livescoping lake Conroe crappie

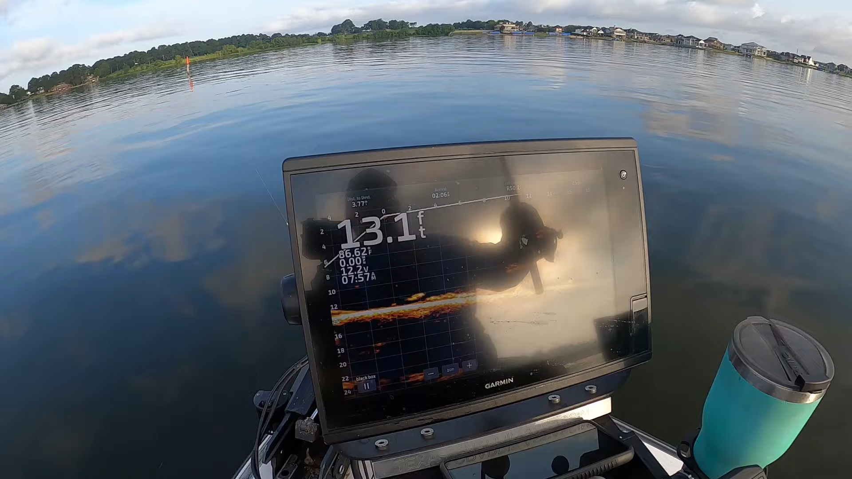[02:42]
On screen: depth 13.1 ft
Catfish down there. He didn't want to take it.
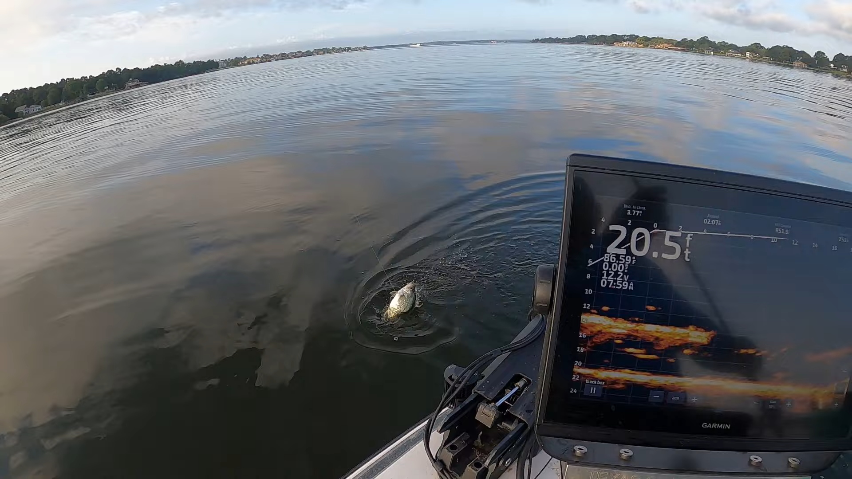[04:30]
On screen: depth 20.5 ft
Nice black crappie. Then just hang on the bottom. Scrapper.